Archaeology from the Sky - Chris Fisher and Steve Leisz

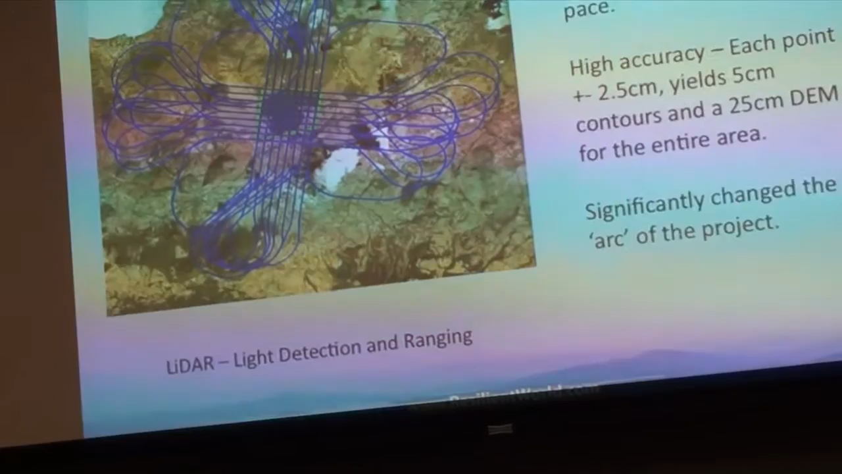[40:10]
And then we got it back, and I was like, oh, my God. Okay, well, I guess we can see some things. And then we started to work with the data, and we talked to some people, and learned about how to do it.
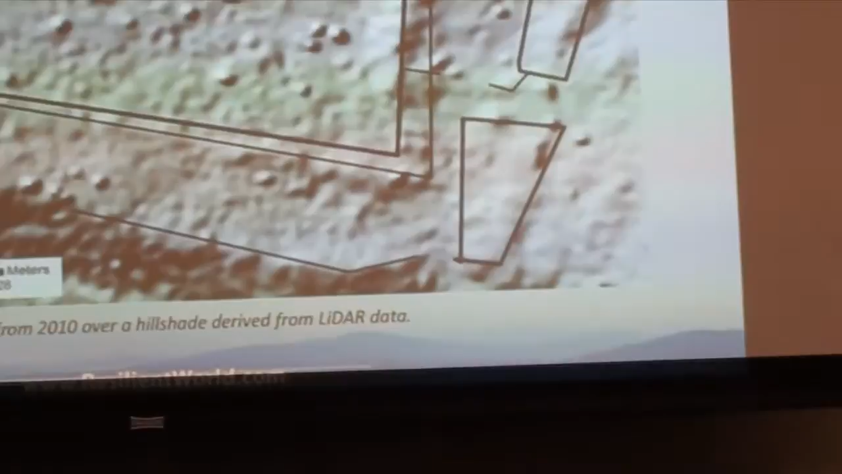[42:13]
It's differentially corrected, but the accuracy that it's giving us is plus minus 50 centimeters.
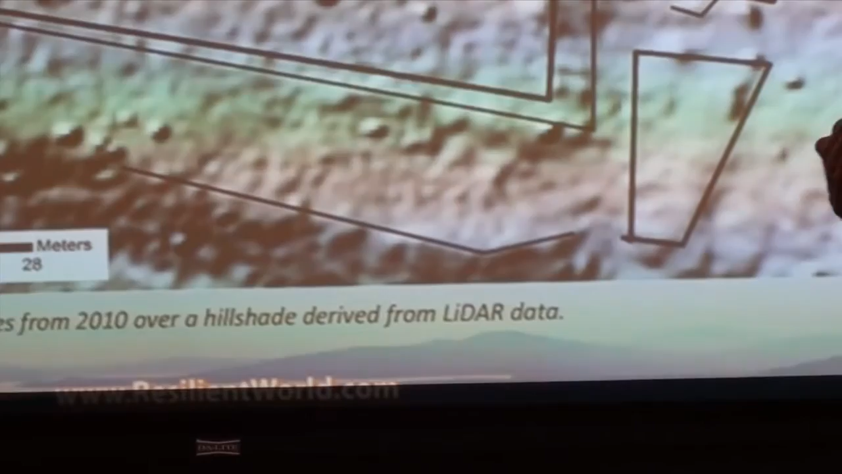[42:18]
So, Chris has a little story to tell about his alter right here. Yeah, I can tell that.
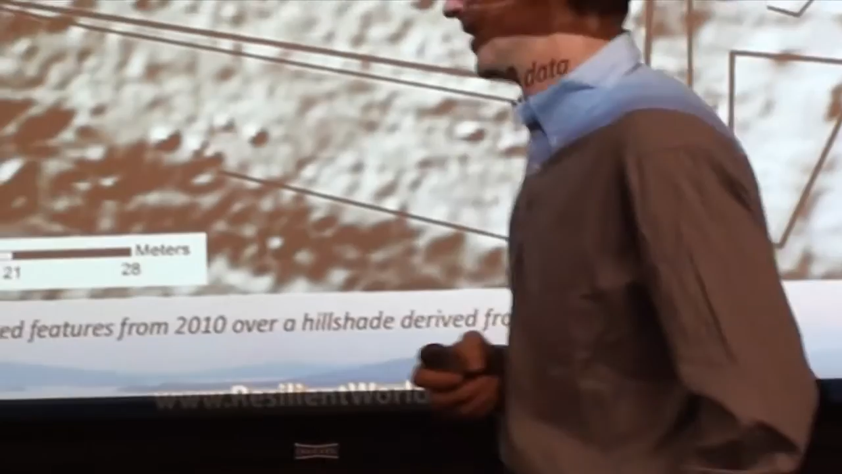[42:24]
And then we should. So, one thing. So, what you're looking at is, so we surveyed this without the LiDAR.
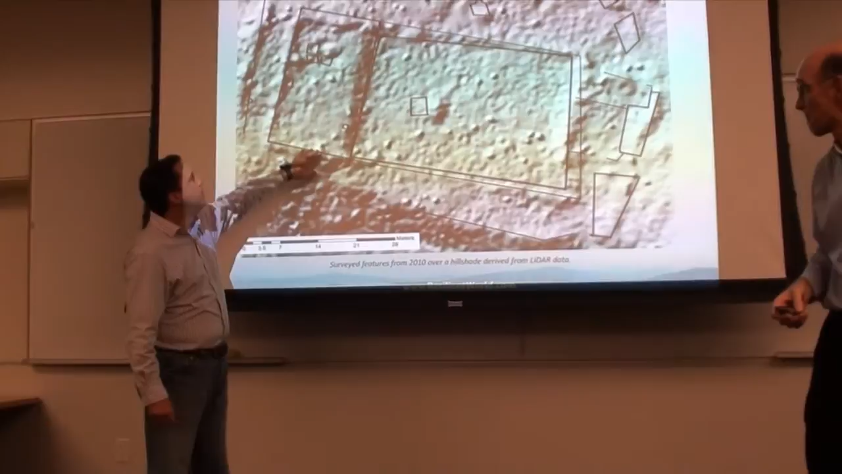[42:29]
And then we went back and laid the survey data directly over the LiDAR.
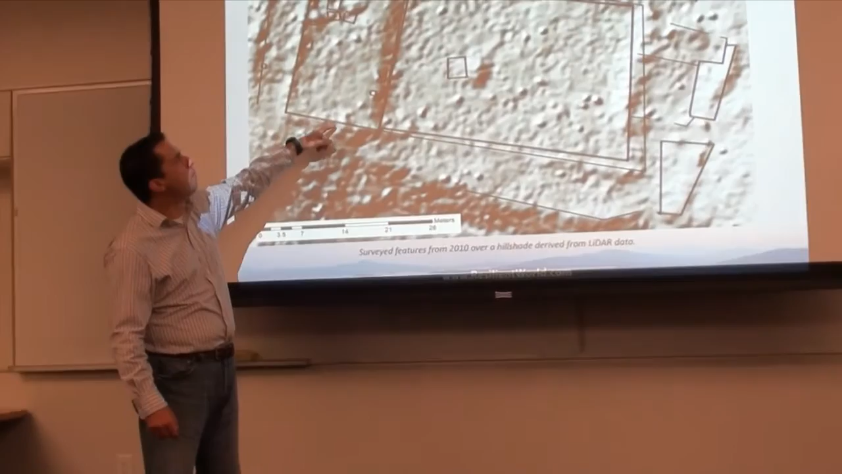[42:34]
And you can see there's a pretty good correspondence. Some of these bumps that you're seeing here are actually. One thing that we've had to do.
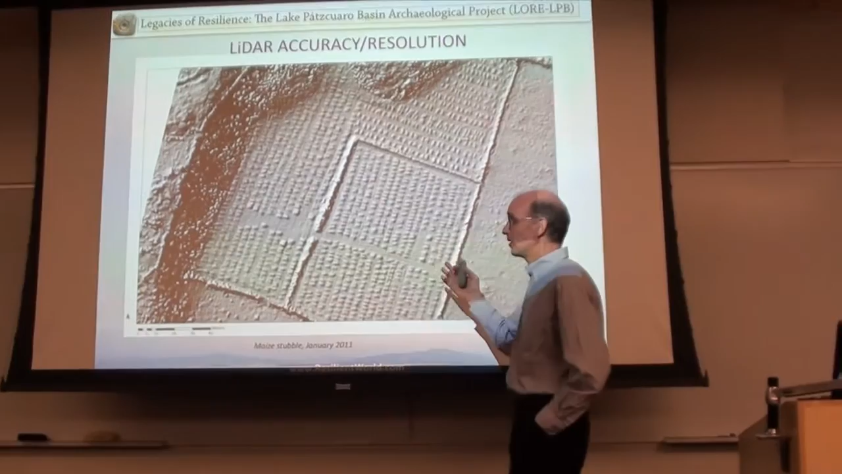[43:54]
This is a maize field. So, each of these are maize plants.
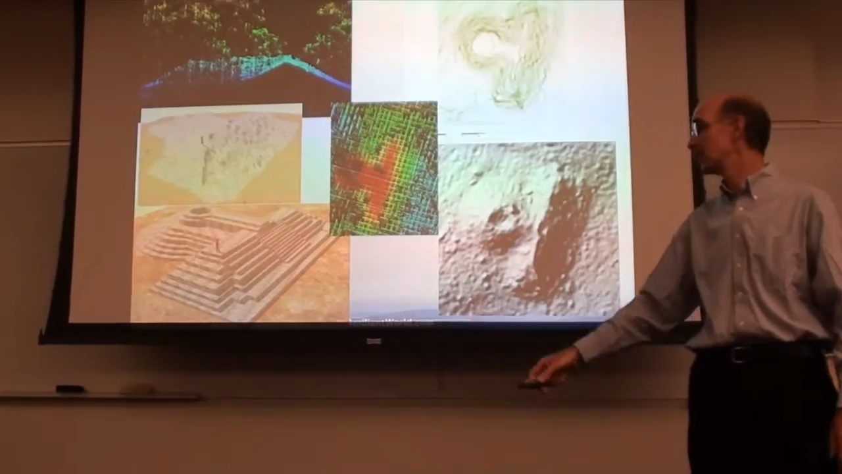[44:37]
It's just a bit. One thing that you get. So, with the lidar, one thing that was interesting and hard for me to wrap my head around.
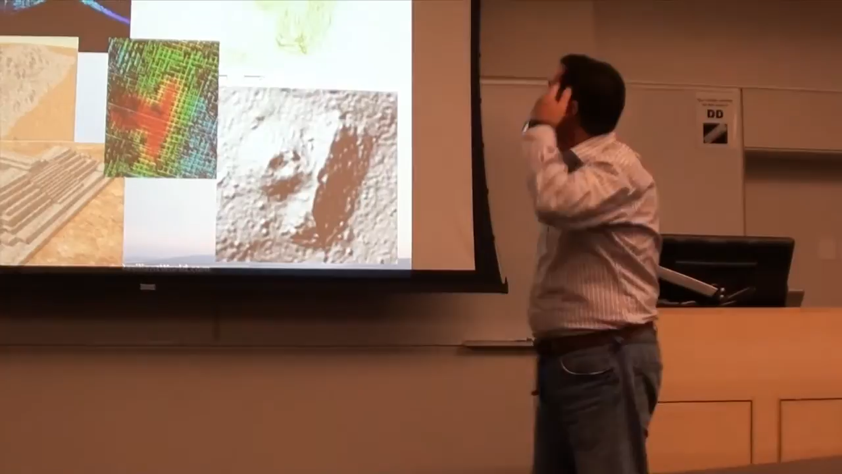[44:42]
And honestly, it's still pretty hard for me to wrap my head around. Is that, you know, this is a plot of points. You can get in here and walk around.
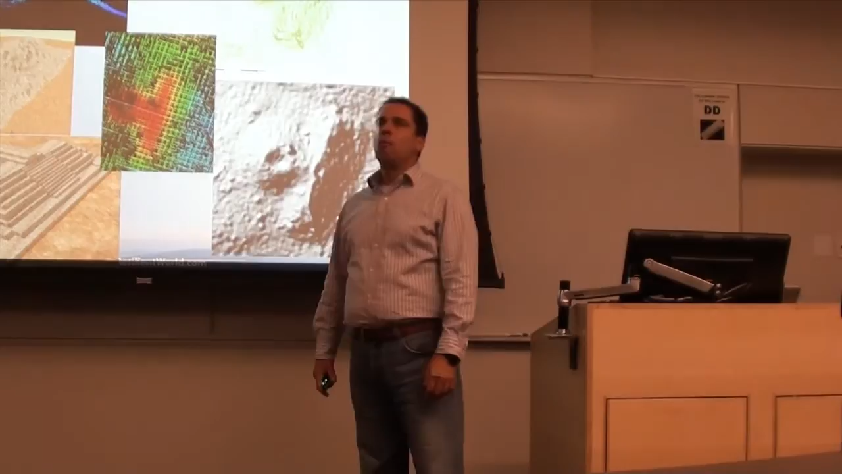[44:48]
You can put it in a first person shooting game and walk around.
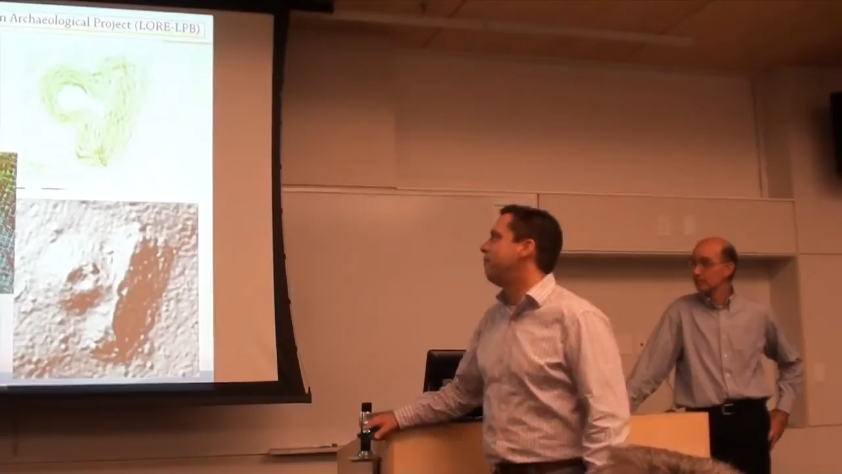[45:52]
So what are you looking at here? You're looking at different ways of visualizing the same feature.
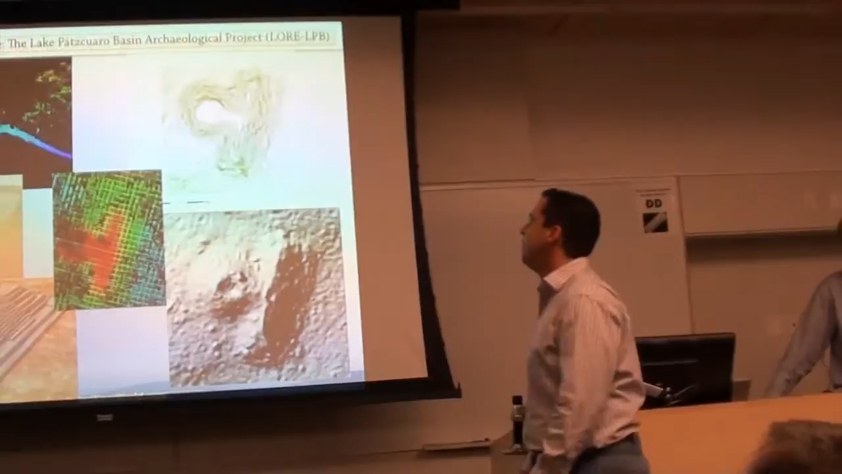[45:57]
And this is a Yakuta. This is a standard-issue, perepichu-style pyramid. It has a circular element and a square element.
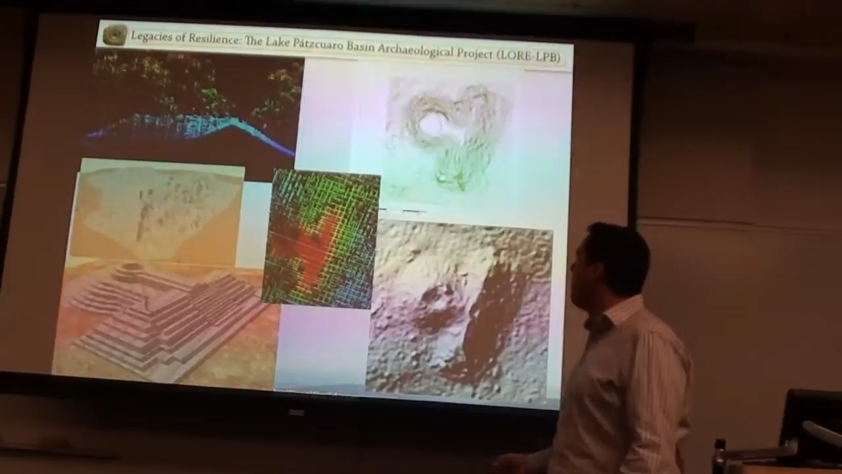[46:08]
And we have one of these at the site. There are some other small ones. We have one really big one, which is fairly exciting.
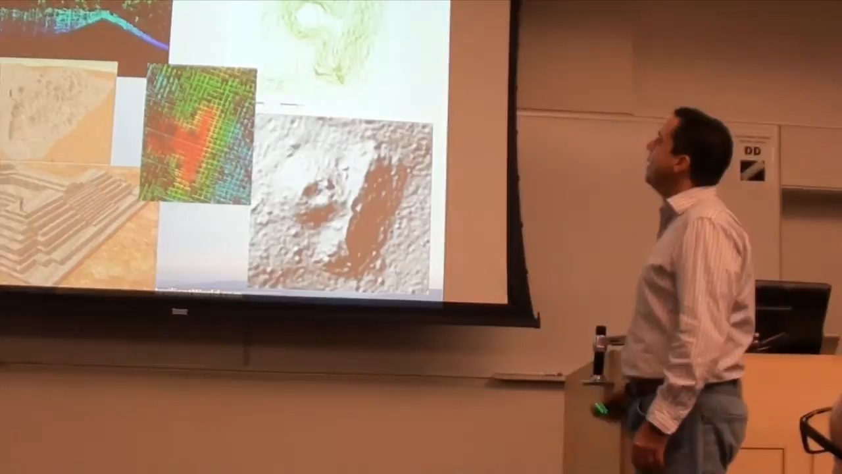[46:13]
It's just different ways of visualizing that same feature using the LiDAR data. So here you have what I would consider to be kind of traditional products that I can look at and sort of understand just kind of generally.